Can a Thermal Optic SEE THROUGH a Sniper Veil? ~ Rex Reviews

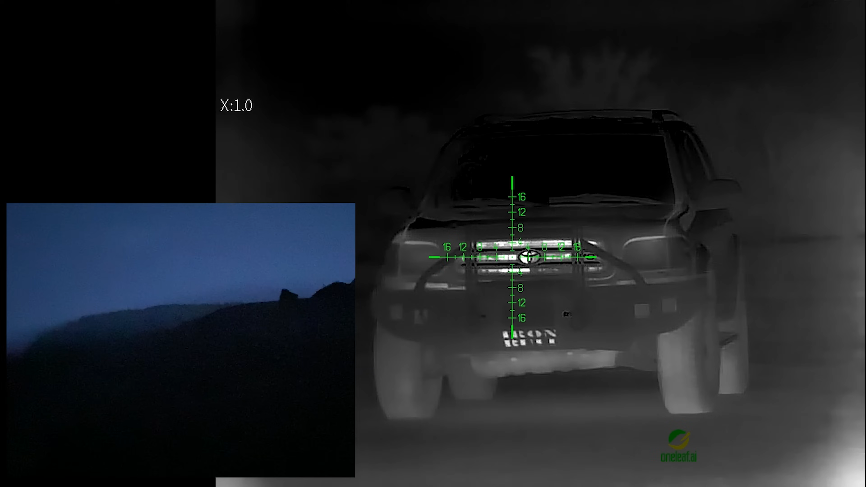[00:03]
We have a veil. No veil and a veil.
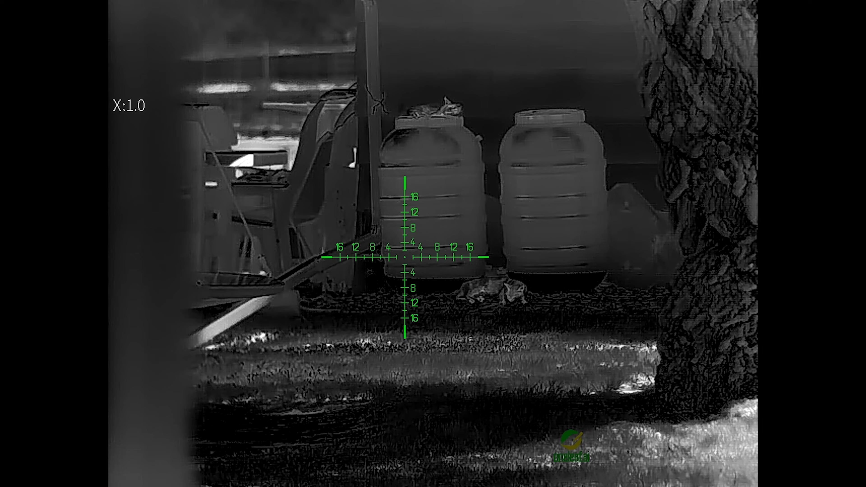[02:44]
So like thermal imaging optics are going to experience reduced thermal contrast, making object differentiation a bit more difficult. So we have our set standards set to sharp mode standard.
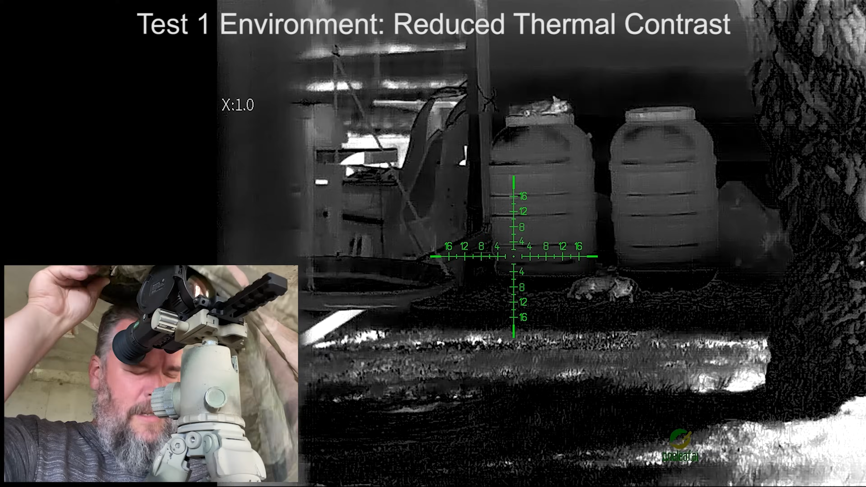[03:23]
And then I'll just drape this over the front.
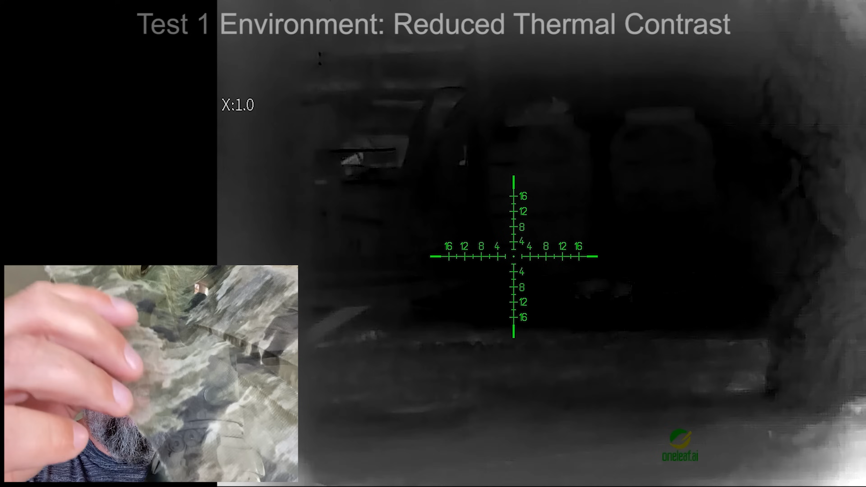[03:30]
All right. We got a lot of movement here.
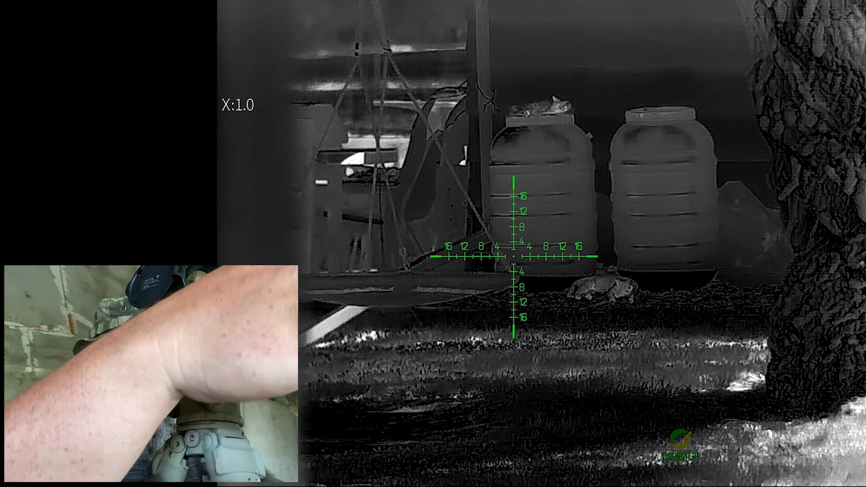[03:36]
Hold on. It's pretty windy.
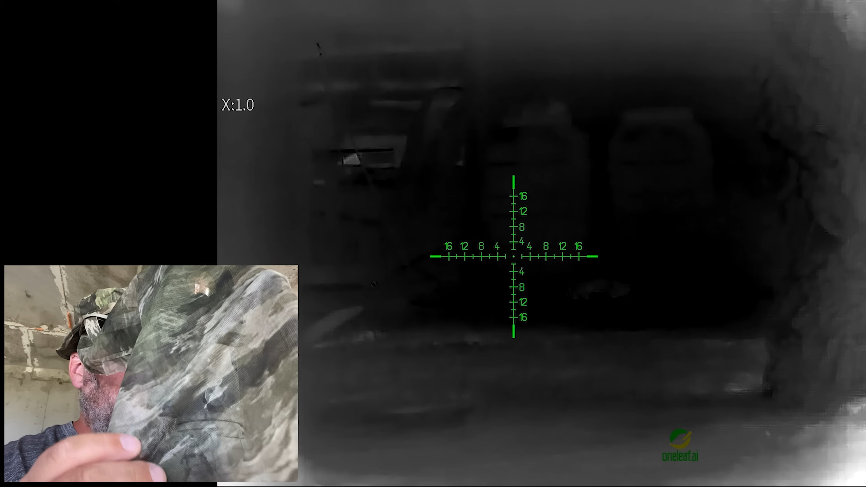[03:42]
So that's what I'm seeing. So here's what the veil, no veil, veil,
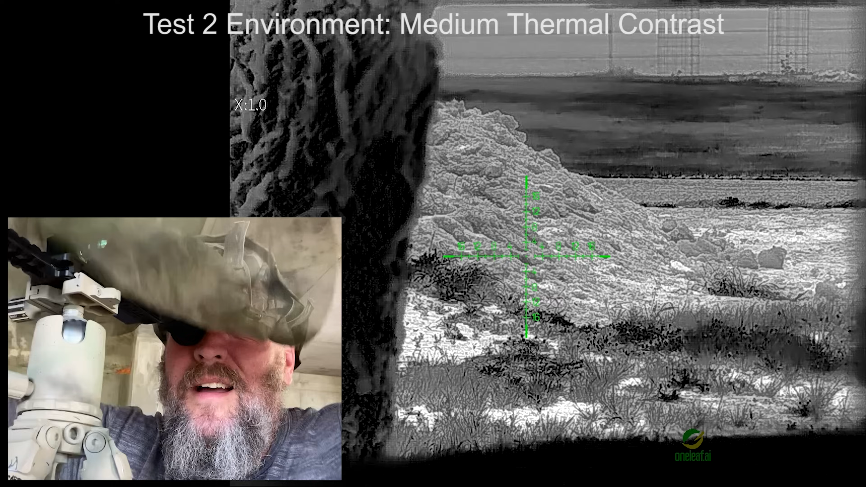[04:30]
Now let's get the laser going. Pretty sure that's going to mess with it. Okay.
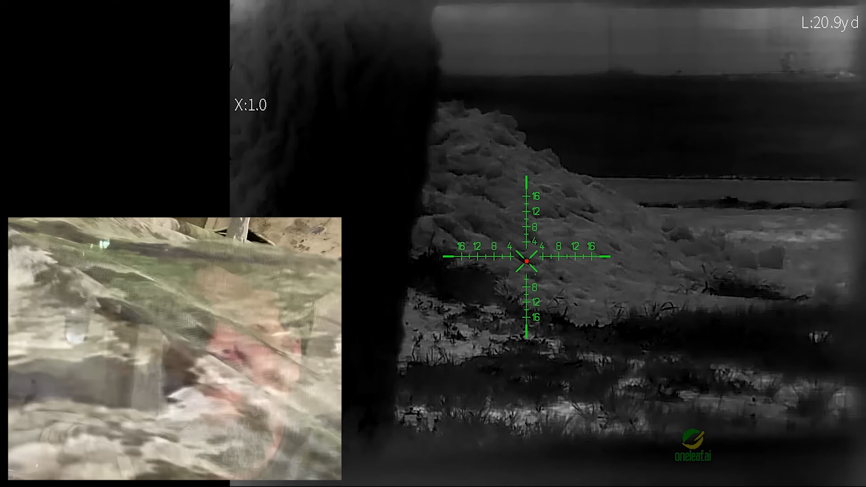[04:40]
No veil, veil, yeah.
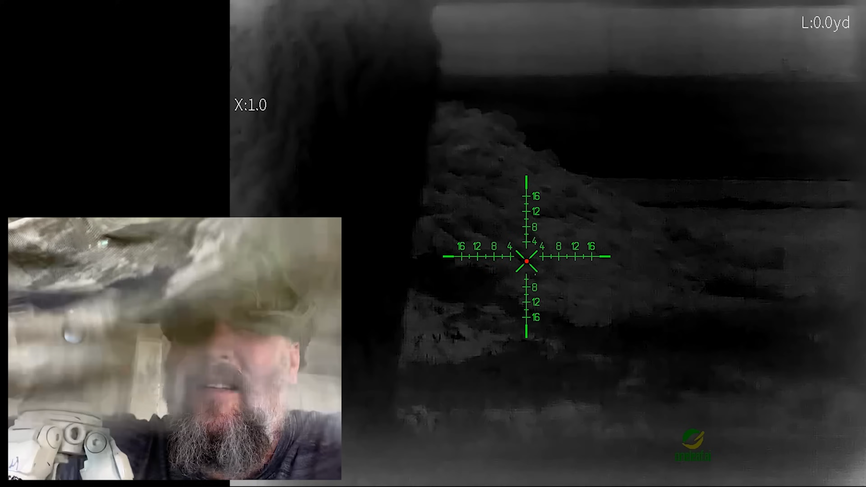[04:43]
No veil. Takes about a second and a half for it to recalibrate.
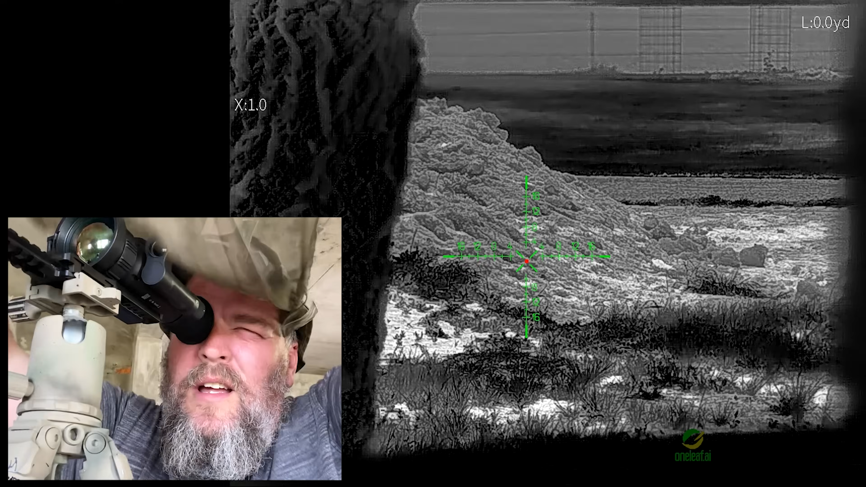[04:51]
So no veil. So that laser is calibrating every second or so. Okay. Interesting experiment.
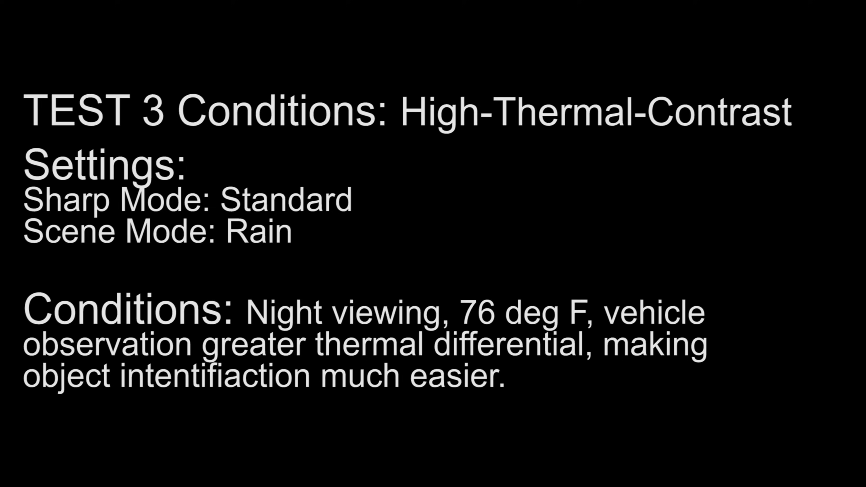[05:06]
Looking at a vehicle, mosquito netting veil. Right now we have none veiled.
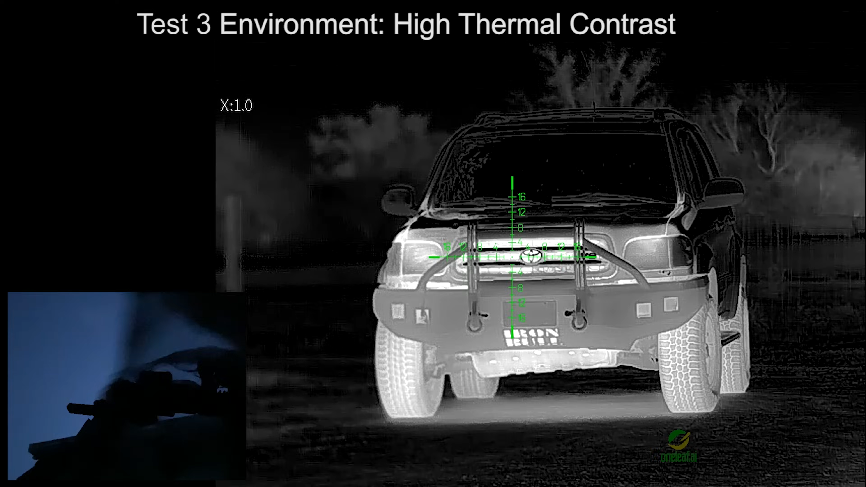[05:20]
No veil. We have a veil.